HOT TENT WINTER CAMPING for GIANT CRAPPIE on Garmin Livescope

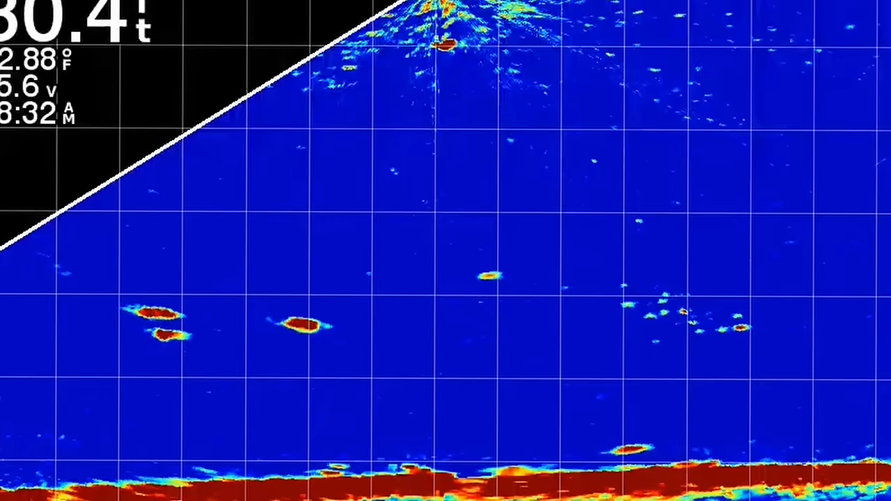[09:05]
Things are getting real over here. The bait's coming into my bait.
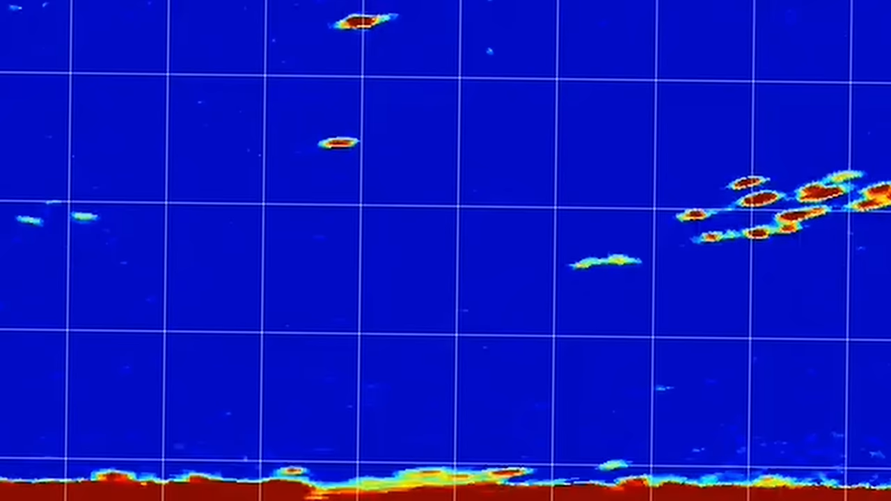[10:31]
He just ate like three of those things. Yeah. That was awesome. Not good for me, but man, this footage is unreal. That bigger one is just destroying that school. Oh.
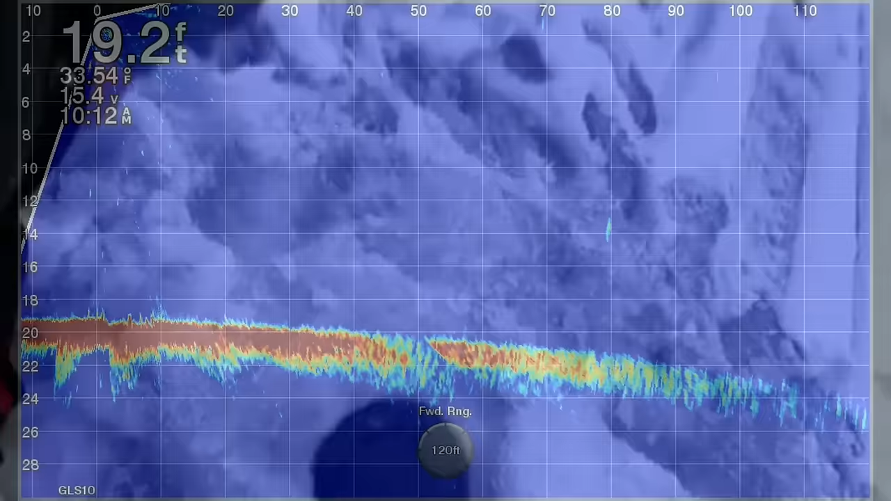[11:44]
On screen: depth 19.2 ft, water 33.54°F
The bite had slowed down a little bit. We're fishing pretty open basin crappie that are keying in on pods of bait, most likely alewives or small baby crappie or perch. And CJ spotted this decent one at 80 feet away on the Livescope. So we drilled, we moved over to it. And now you can see us, he's dropping his bait down on the top left of the screen. A lot of air bubbles on it. You know, your first drop, usually your line and your bait has a lot of air on it.
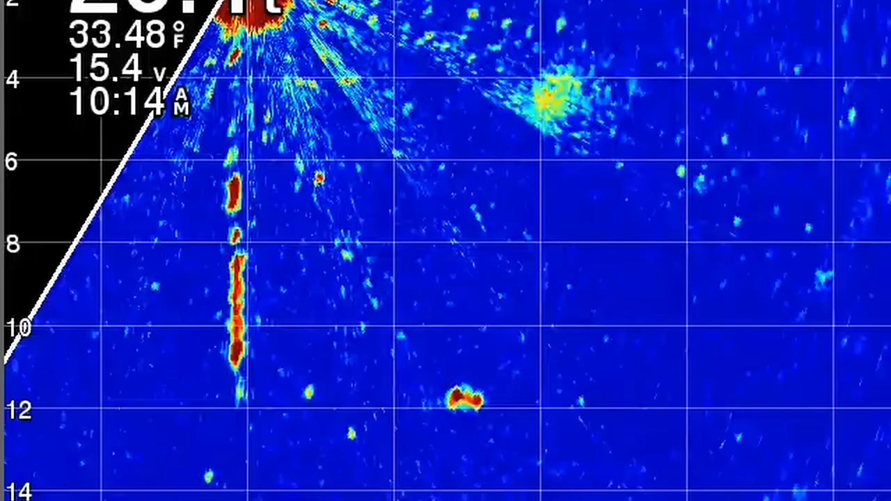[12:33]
On screen: water 33.48°F
Hovered over about 11 foot, out over around 20, 22 foot of water, I think. And CJ's just starting to get his attention now. He's about 8 to 10 foot away from his bait, as you can see, turned. And the cool thing about Livescope is once I turn it a little bit for you guys to lock in, see, the reason he's going away on the screen is because he's circling the bait. But I just moved the Livescope to point it towards him again. Then now you can see his tail. You can see the humpback on it, and you can see its fins and everything. It's pretty, pretty cool when you get that thing dialed in like this. The gain's a little high, obviously, as you could see all the interference on the screen,
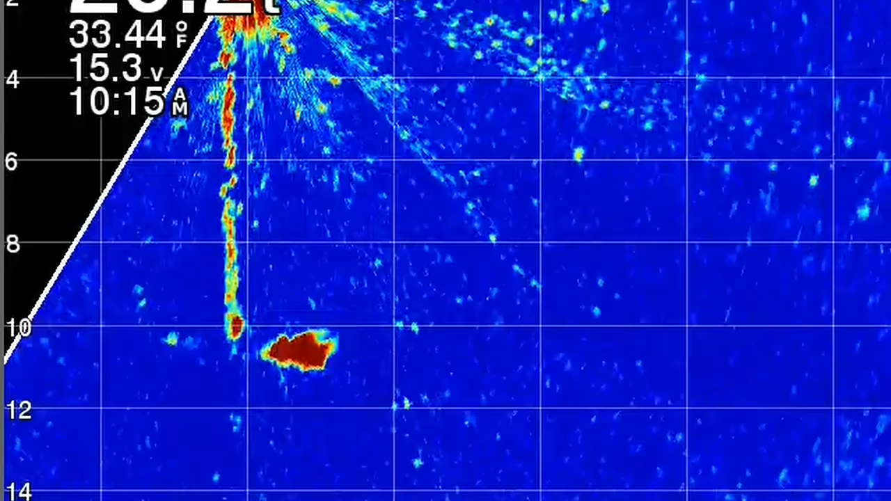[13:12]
On screen: water 33.44°F
but it's slowly coming in and it's still circling, and now it's kind of like straight on a mission, and you can see the outline of that crappie. It's a good fish. CJ got him.
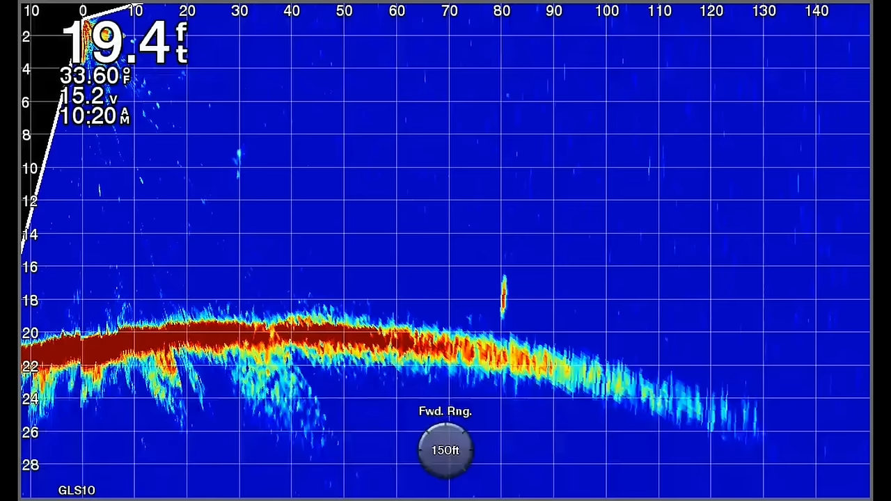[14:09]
On screen: depth 19.4 ft, water 33.60°F
And we're going to make the move and head over and try to get on this fish. This is how we use forward-facing sonar to find either schools or solo fish in basins or open water. You could also use it for structure as well.
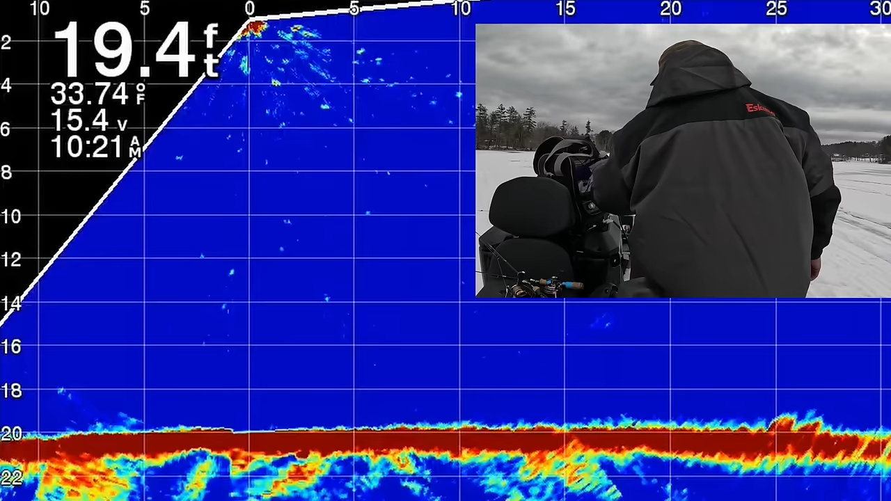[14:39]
On screen: depth 19.4 ft, water 33.74°F
Oh, you had one that was going 60. There it is. It's 20. I'm already going too far away.
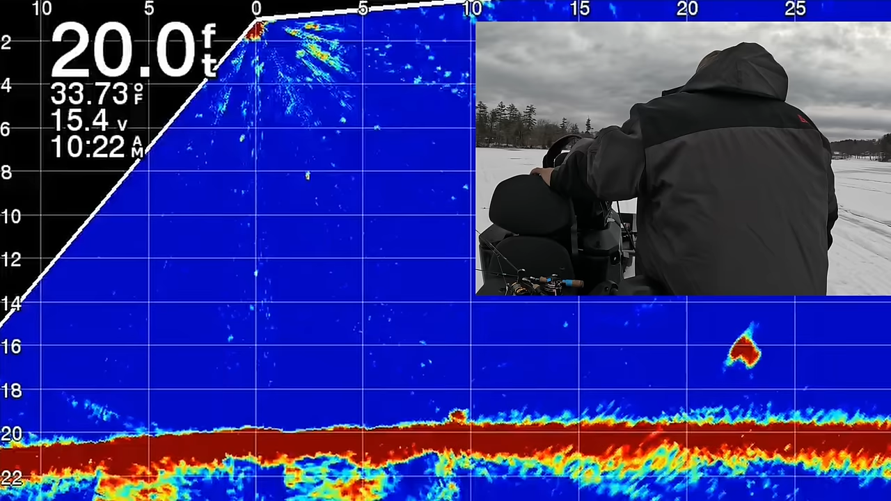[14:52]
On screen: depth 20.0 ft, water 33.73°F
That's pretty good fish. Okay.
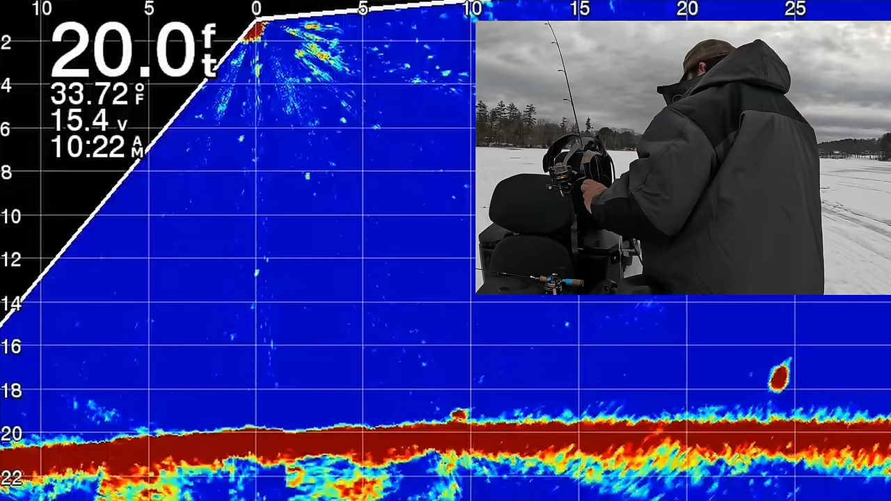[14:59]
On screen: depth 20.0 ft, water 33.72°F
Hold on. He shot before he even got there. Go 23.
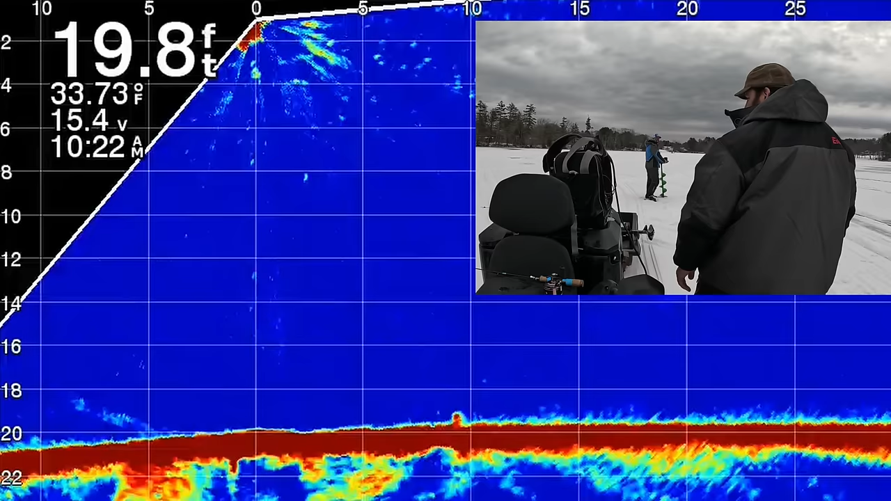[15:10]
On screen: depth 19.8 ft, water 33.73°F
He just went in the mud. I don't know what it is. Oh, hold on. He's 23 over here now. Yep. He's staying. Come 5 feet closer, 6 feet closer.
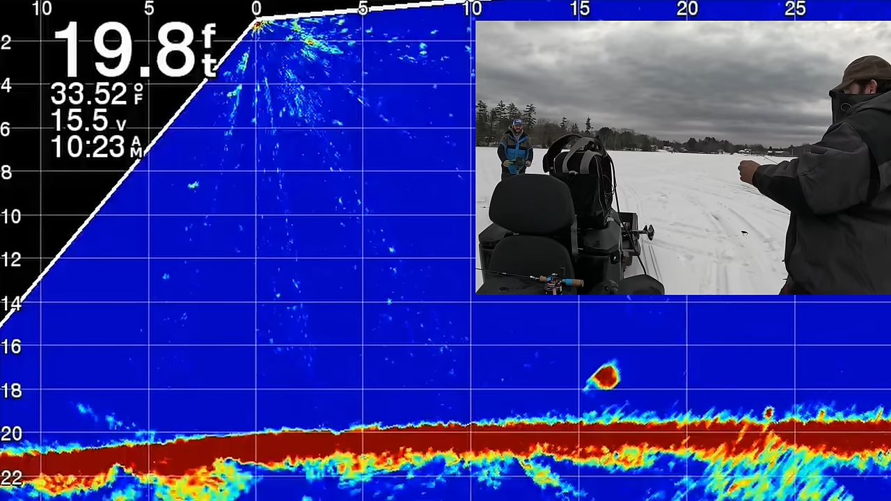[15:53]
On screen: depth 19.8 ft, water 33.52°F
Hold on, you might be just driving him in. This guy's spooked. Yeah, let's see what it is. I'm just gonna try him right here. He's 16 away, but drill another one, see what happens. Yeah. That nailed him. He hasn't moved yet. Maybe I ought to come over.
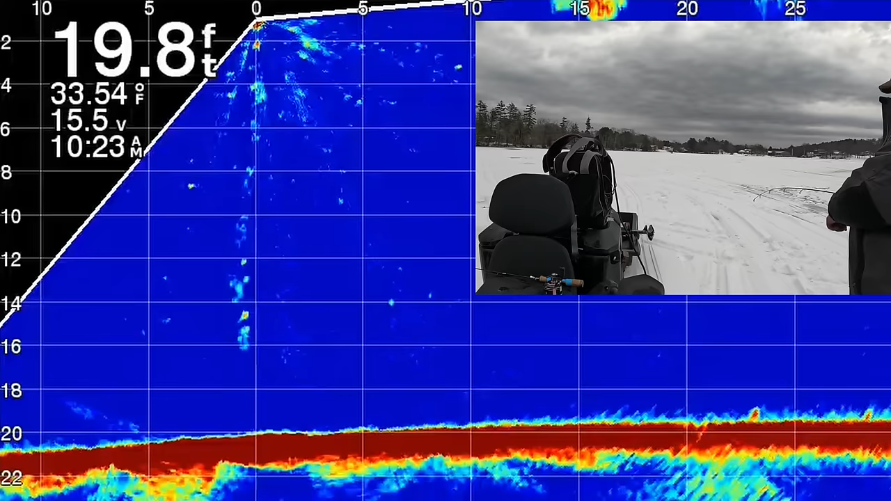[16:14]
On screen: depth 19.8 ft, water 33.54°F
Oh, he's coming the way around. Now he's still 15.
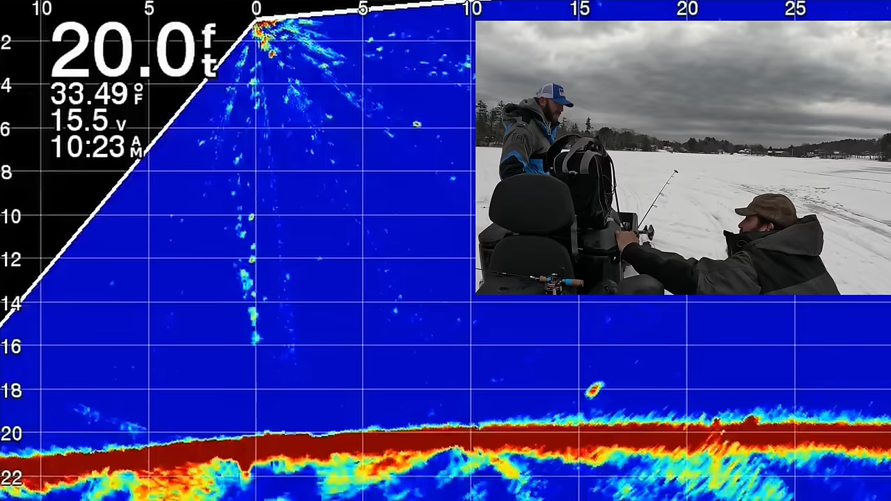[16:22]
On screen: depth 20.0 ft, water 33.49°F
He's right there. Yeah, I'll just drop this. Down.
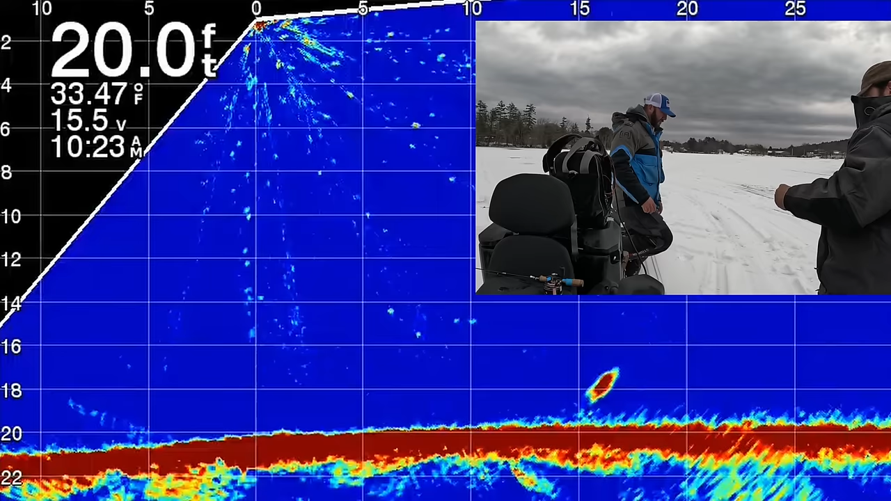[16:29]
On screen: depth 20.0 ft, water 33.47°F
Looks like a nice fish. I think it is. Might be one we already caught. Tell you one thing, this treble hook's causing a problem when you gotta get to in a hurry. Coming in? If you get his attention, you'll get him.